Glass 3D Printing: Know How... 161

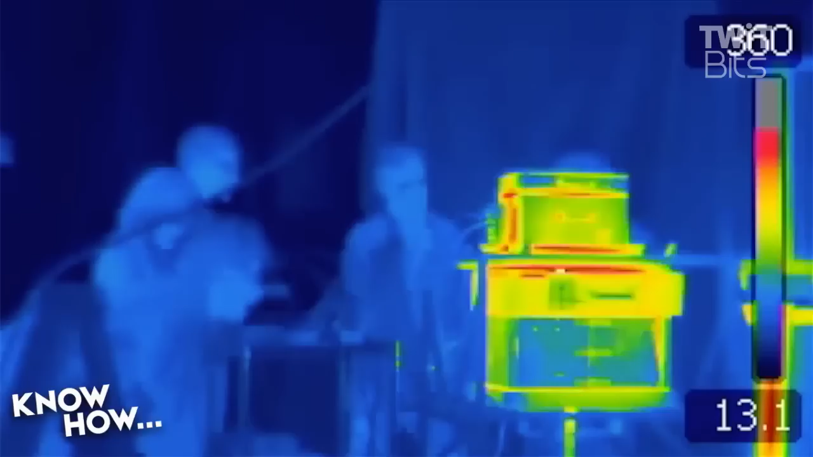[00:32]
The glass is placed at the top, in that kiln,
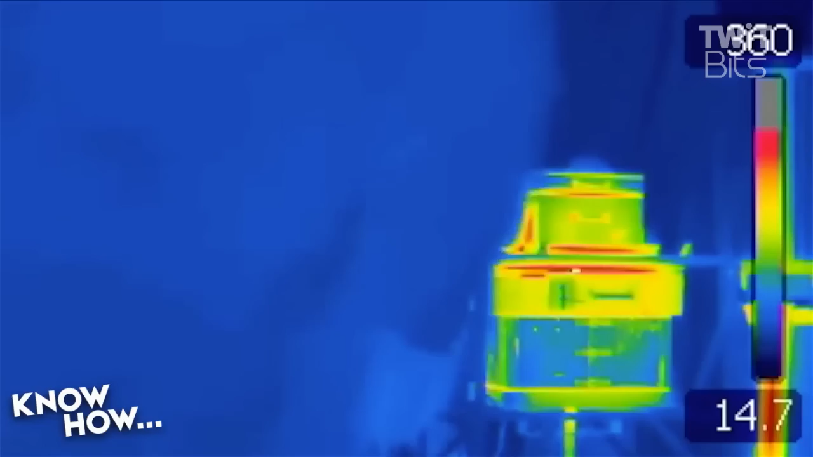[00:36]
where it melts and then it flows down into the lower section of the printer.